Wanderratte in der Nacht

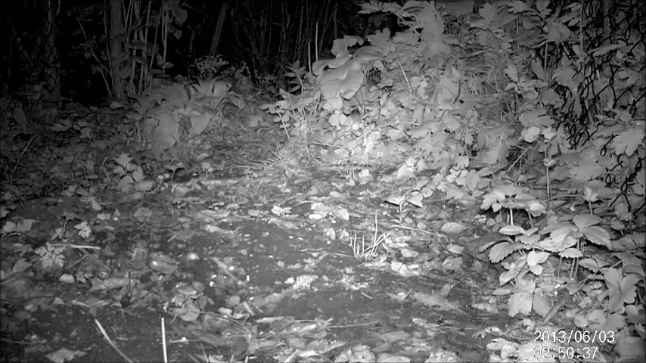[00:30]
Nachtfalter kommen nicht in Frage. Nachts, da erscheint eine Wanderratte oder sogar mehrere, die ich vorher noch nie im Garten beobachten konnte, ja noch nicht einmal ihre Anwesenheit erahnte. Vielen Dank.